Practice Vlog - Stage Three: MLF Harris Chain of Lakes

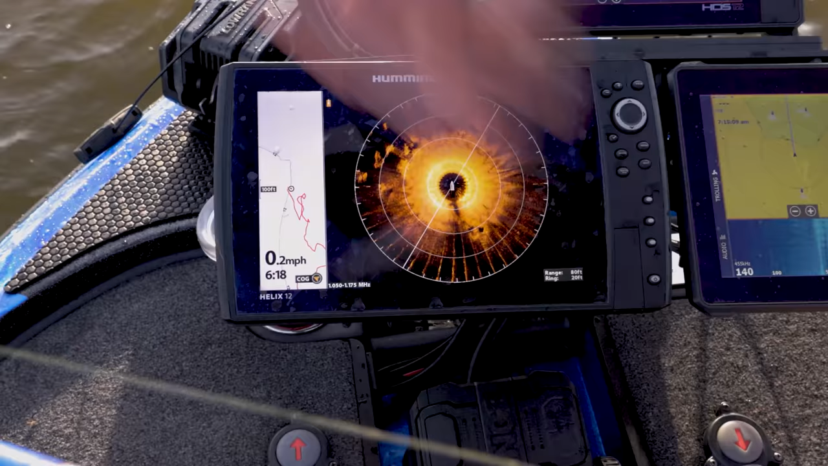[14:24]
On screen: speed 0.2 mph
And so basically all I'm doing is grabbing that mondo worm and I'm dragging in those areas like that.
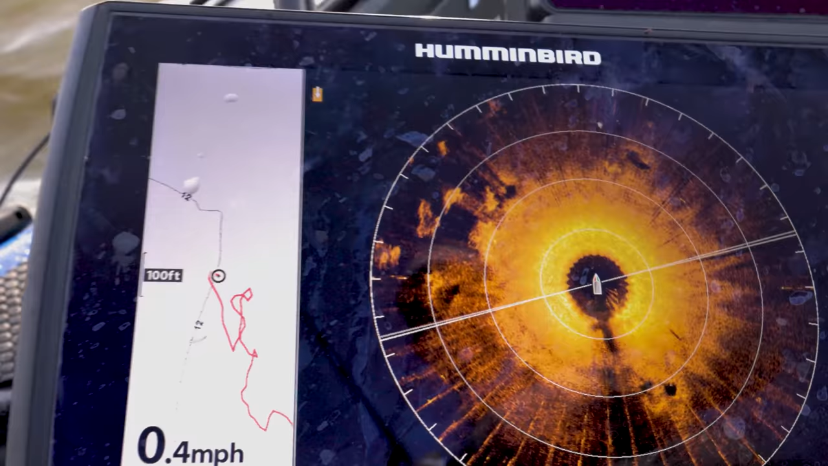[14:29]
There's not really much grass around here, but there's some grass right there around, you know, over here on the left.